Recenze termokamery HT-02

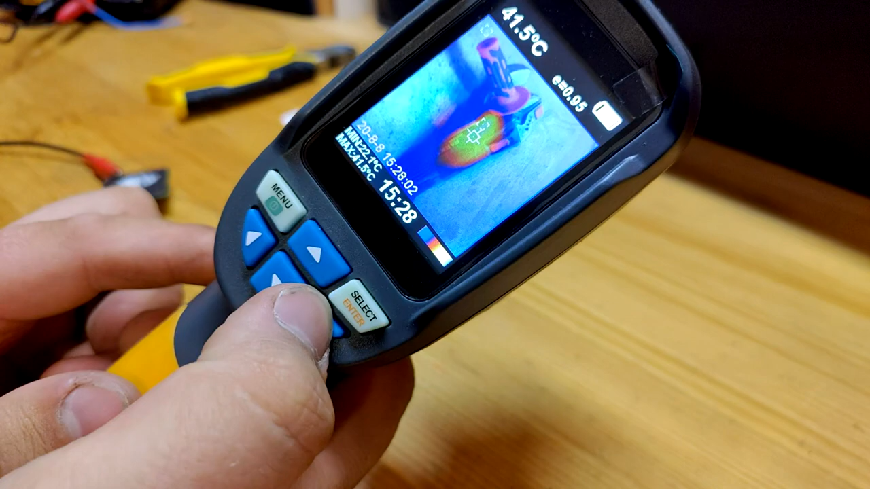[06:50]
On screen: spot 41.5°C, max 41.5°C
Tohleto byla flexa. Tohleto jsou vrata. Tady vidíme toho právě, že na dílně jsme měli hrozný vedro. A já jsem zjišťoval, kudy má nám tam to teplo jde. Ty vrata tady v tom místě měly 32,3. Maximum bylo 32,3. A minimum 24,3. To měla ten strop tady.
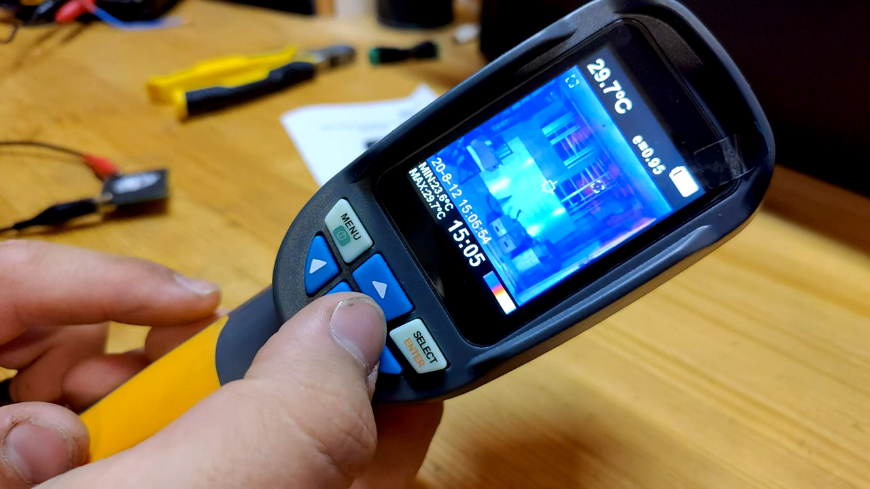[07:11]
On screen: spot 29.7°C
Tady to byly druhý vrata. Tady přes závěs se to moc nedostalo. Přes okna se to teda sakramensky dostalo.
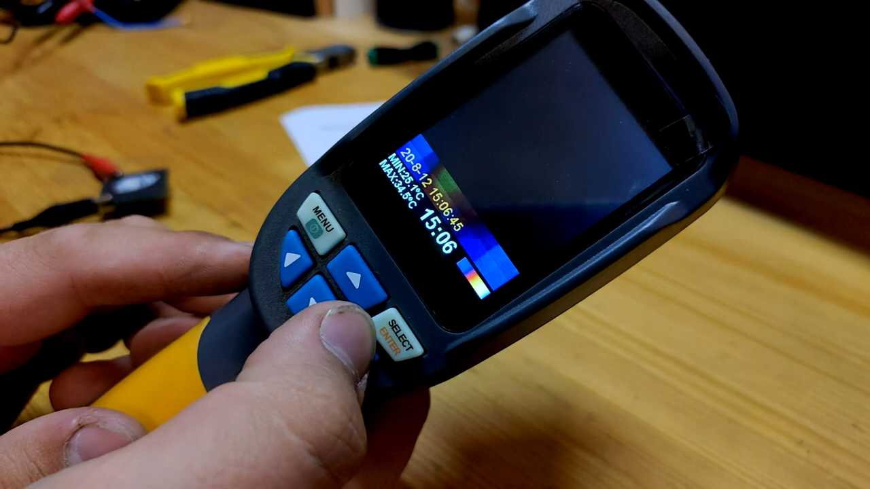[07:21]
Přes dveře teda taky dost. A co bych tam ještě... Jo, tady už vlastně...
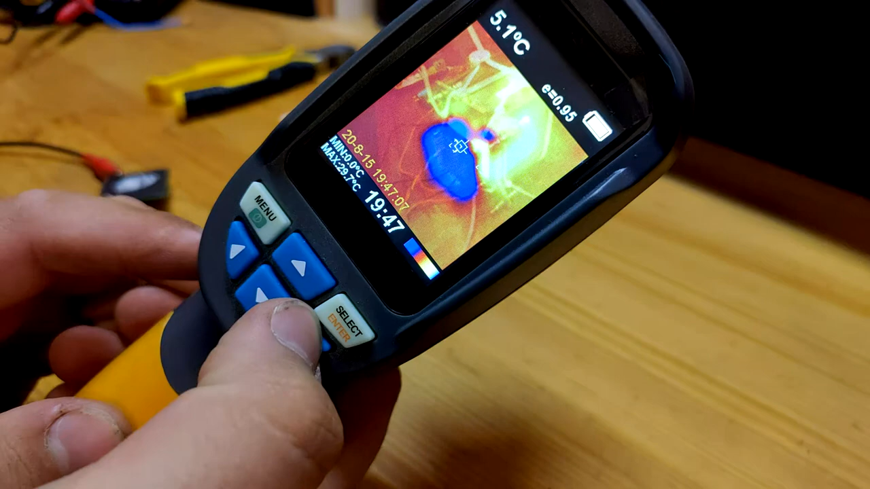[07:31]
On screen: spot 5.1°C
Tadyhle je třeba klíma. Jo, vidíme, že výdech má 0 stupňů. Střed má nějakých 5,1. A maximum je 29,7. Tohoto byla... Jo, ne klíma, to je Peltier. To jsem měřil Peltier. Jo, to byl Peltier, pardon. Jo, takže to jsem schválně zkoušel. Jen tak faktí ten Peltier. Tady je to docela hezky vidět. Jo, tady je zas ten Peltier. Jo, takže vlastně vidíme, že to červený bylo... Červený je vlastně...
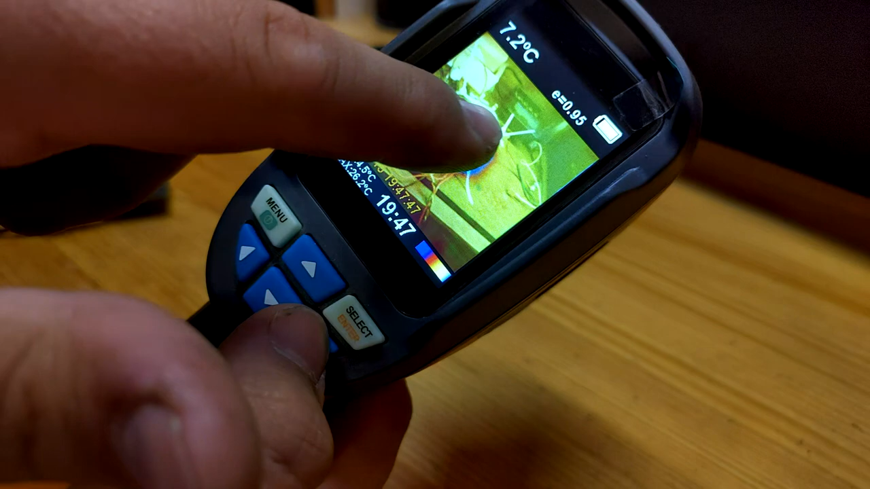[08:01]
Jo, to červený bylo tady okolen toho chladiča a to v okolí je tak nějak furt celiství nějakých 26,2. Jo, a nejstudenější vod 4,5. Střed měření 7,2.
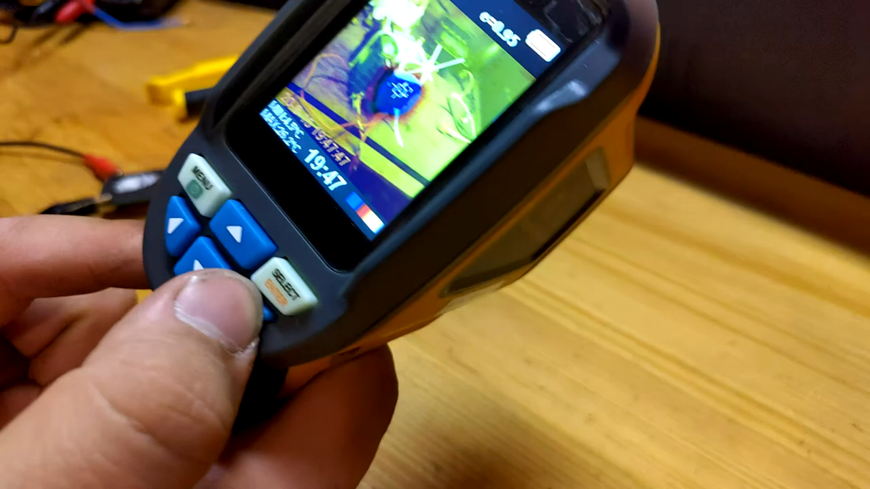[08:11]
Jo, to je poslední fotka. Jo, takže... S tou kamerkou je tady jeden docela problém. Ona, jak ty dva snímače nemá svou osí. Jo, tak oni by mohly jít rovnoběžně.
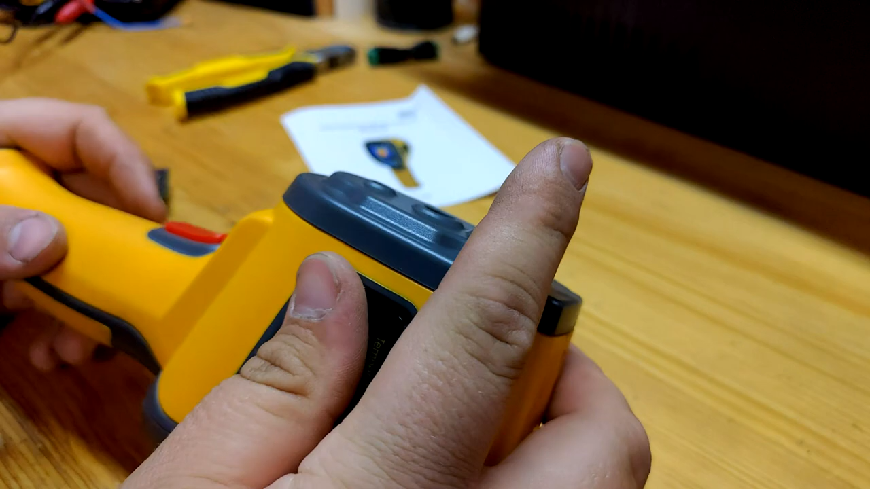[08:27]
To znamená, že jsou oba dva nastavení takhle rovnoběžně. Ale potom by se nikdy nesetkali. V podstatě by to bylo furt vyosený obraz, ten infračervený od toho skutečnýho. Takže...
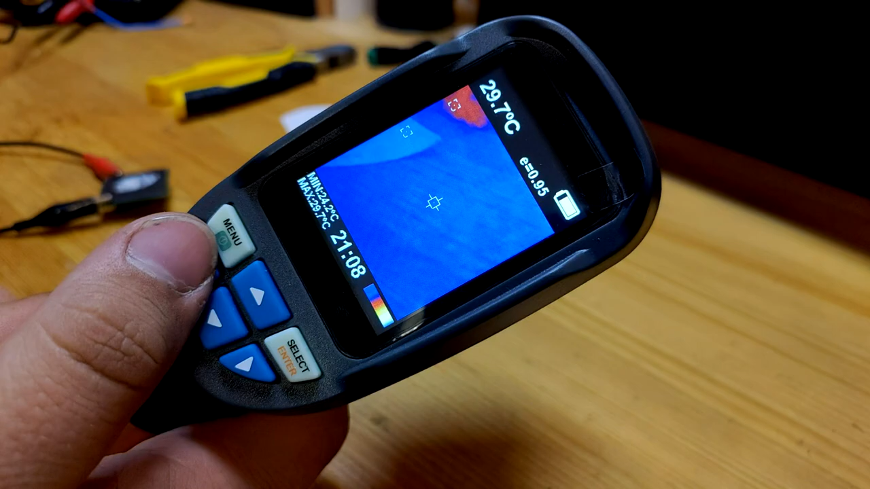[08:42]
On screen: spot 29.7°C
Jo, to je hodně blbý. Takže oni to udělali tak, že vlastně oni se setkají na půlmetrových vzdálenosti.
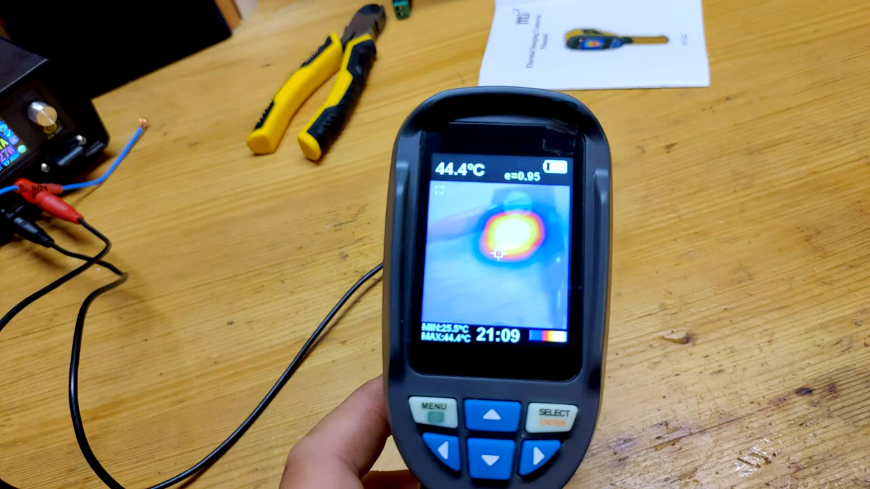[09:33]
On screen: spot 44.4°C, max 44.4°C
A je to posunutý. Takže, když to mám takhle, tak... Když to mám takhle,
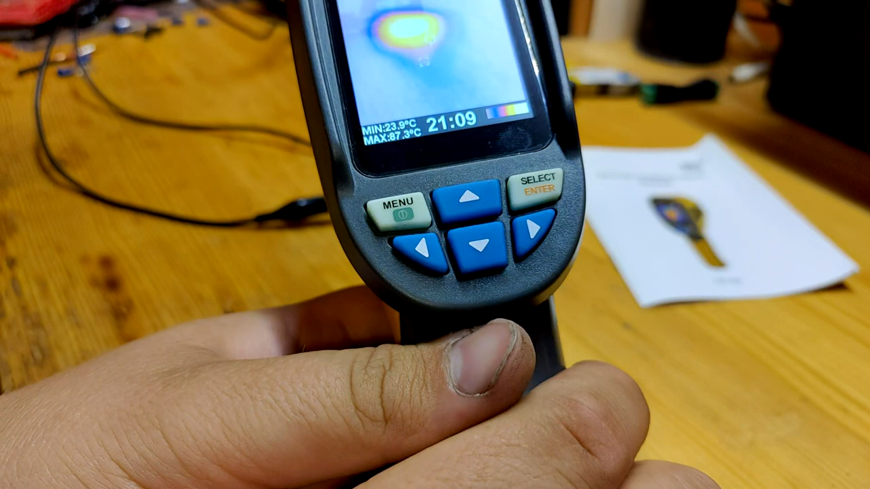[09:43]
On screen: min 23.9°C
tak v téhletu chvíli já si ho najdu na téhleté ose. To znamená, že vím, že to je tady.
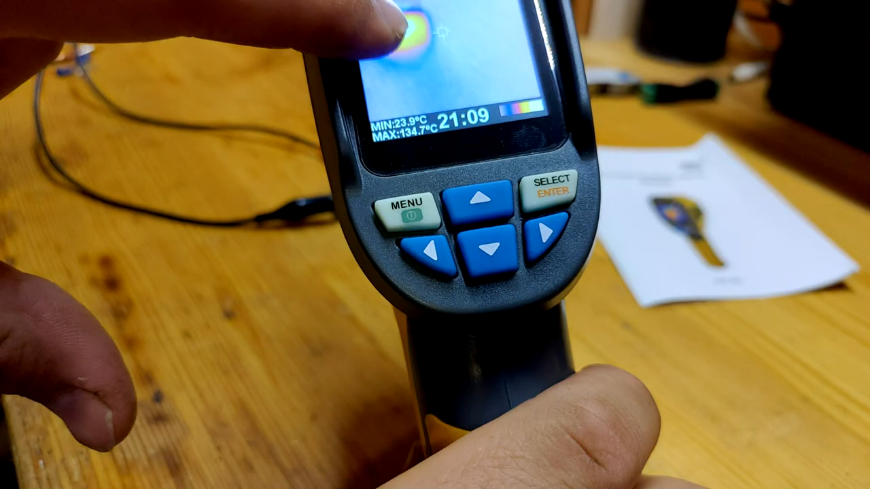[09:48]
On screen: min 23.9°C
Tady někde. Teďka si tu kameru otočím.
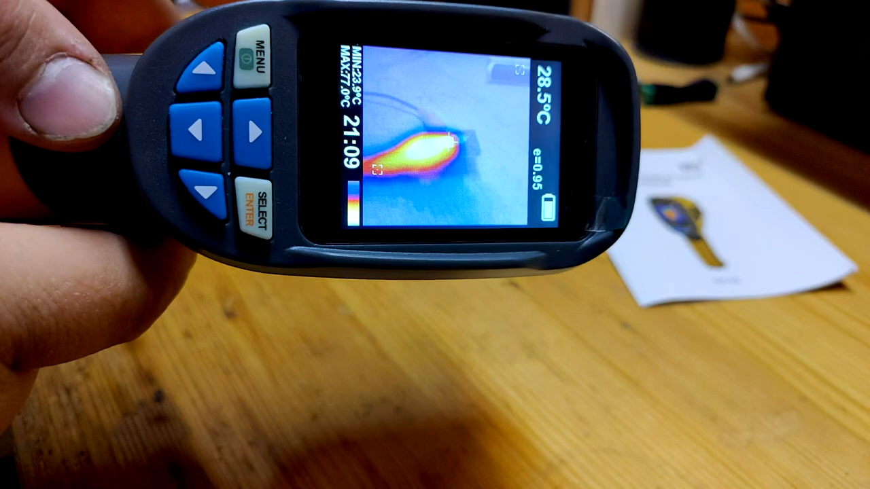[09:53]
On screen: spot 28.5°C
A zjistím, že je někde tajnatý ose.
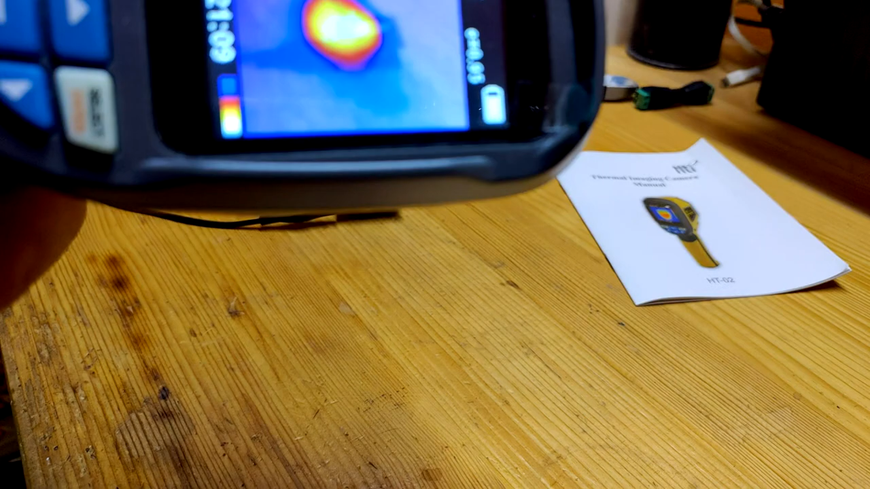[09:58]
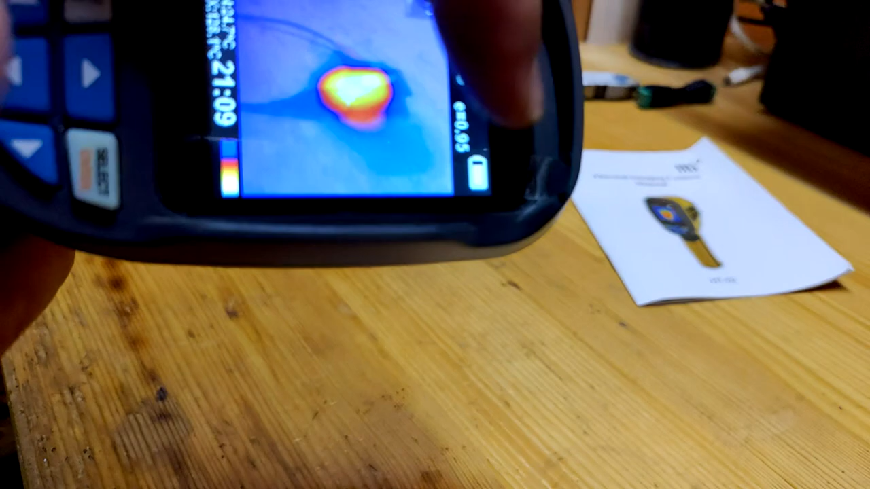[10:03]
A ty osy, kde se mě protnou, tak tamto je horký. Vyžaduje to docela laborování.
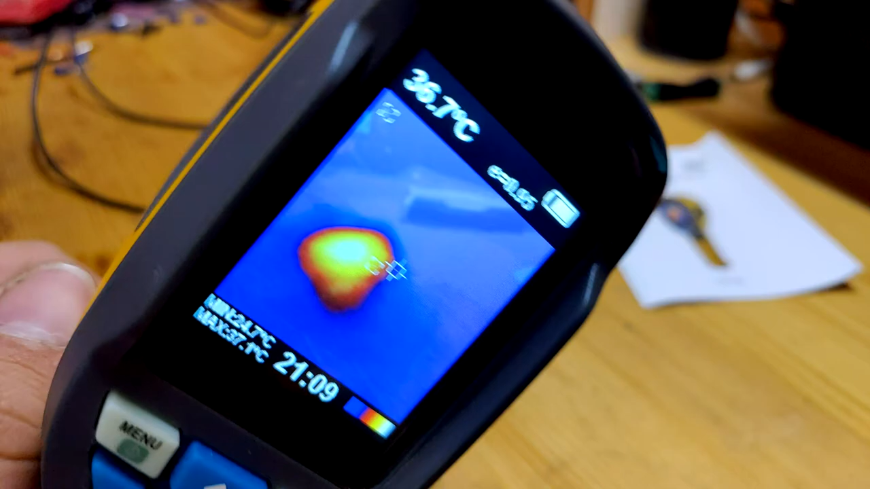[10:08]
On screen: spot 36.7°C
Rozhodně by bylo lepší, kdyby ty snímače byly k sobě blíž. Jo. Ale bohužel tady s tím nejde, kdo ví, jak nic moc co udělat.